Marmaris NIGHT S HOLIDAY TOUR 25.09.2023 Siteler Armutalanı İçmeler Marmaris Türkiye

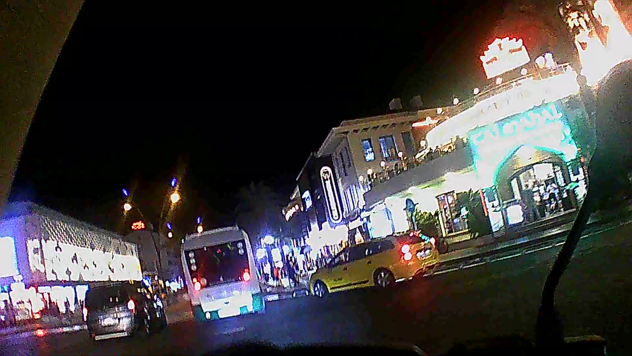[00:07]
şimdi sol tarafımızda Blue Port var Eski ismi Dima Point Center.
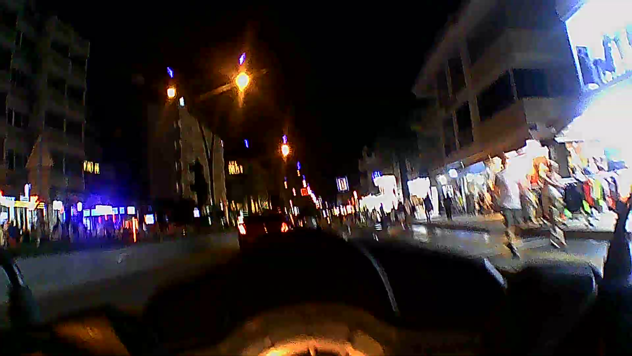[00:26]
Korkuyoruz ki yaya yolundan karşı karşıya geçmek izin
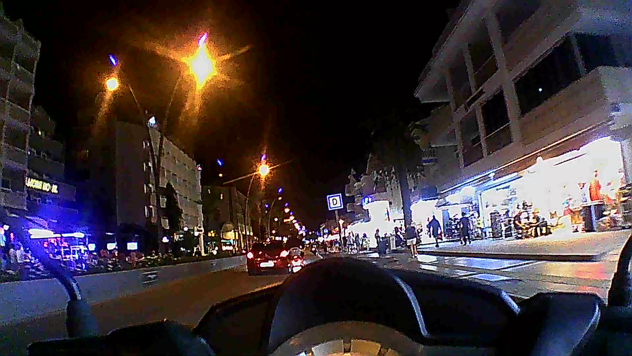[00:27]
verin arkamıza gelen son suat geliyor. Son suat. Bir durcam düm bir arkamıza çarpıcaktır.
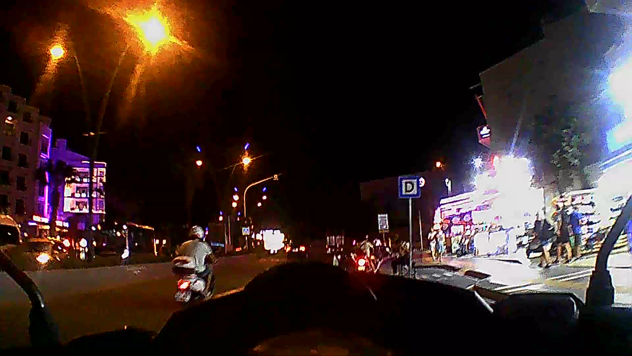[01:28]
Güzel bir Galifah Güzel Güzel Şimdi Marmaris Merkezi bitiyor.
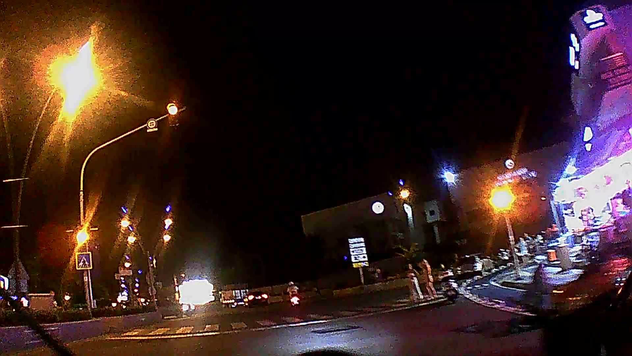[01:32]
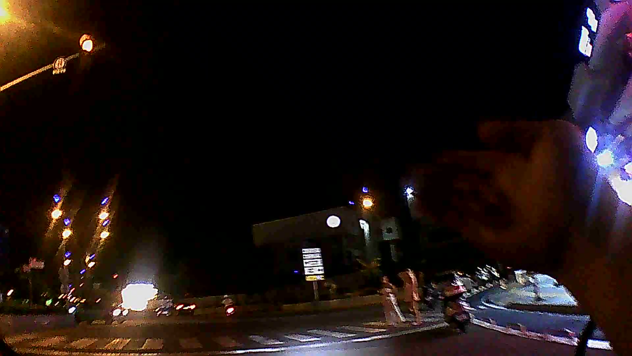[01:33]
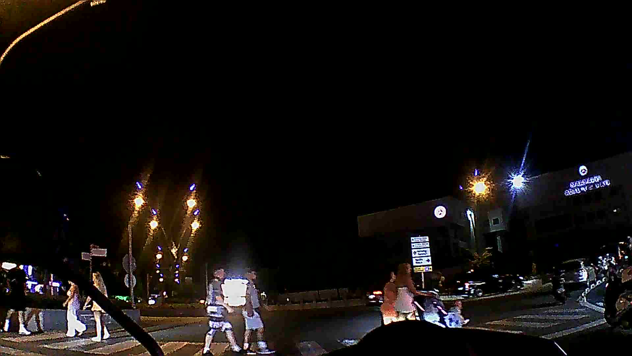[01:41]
Marmaris Merkezi şu karşıda gördüğünüz kavşaktan döndüğümüzde sağa dönersek armut alanı sola dönersek Marmaris Merkezi gidiyor.
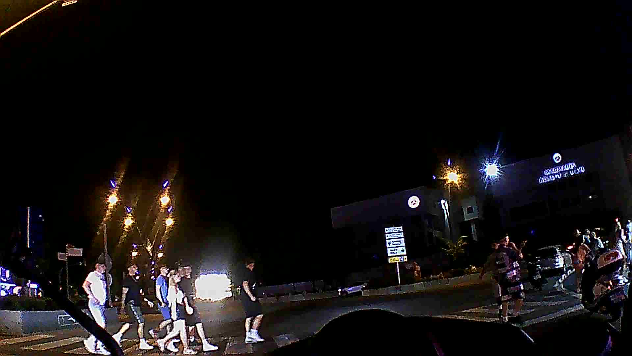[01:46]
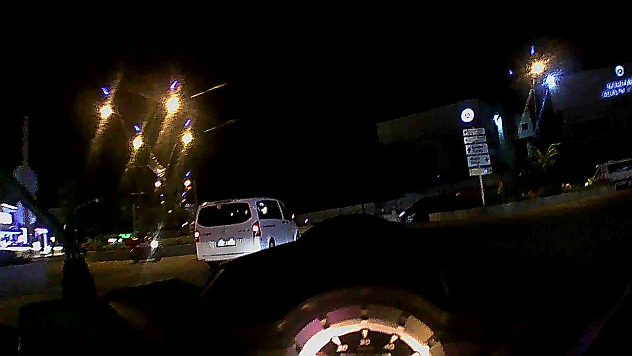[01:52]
Geç kaldık adamı sonra fark edecek.
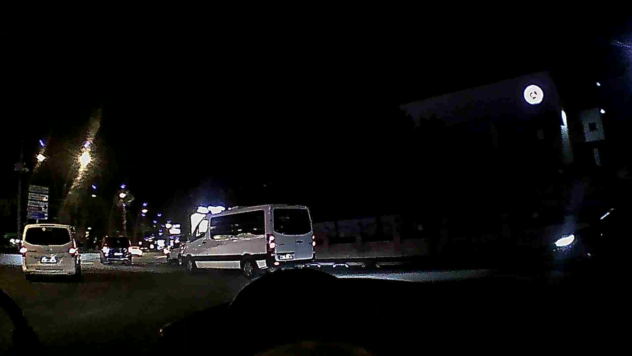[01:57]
Sür artık şunu ya. Bir sağa bakıyor, bir sola bakıyor.
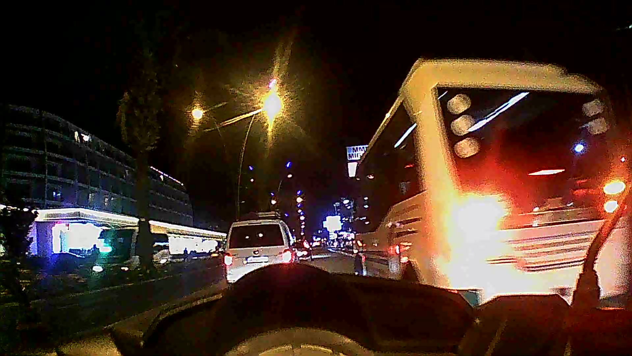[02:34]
Araba sürmeyi bilmiyorsun. Mesela bak. Şunu önde o... Siyaki temdileriz. 35 km. Hız.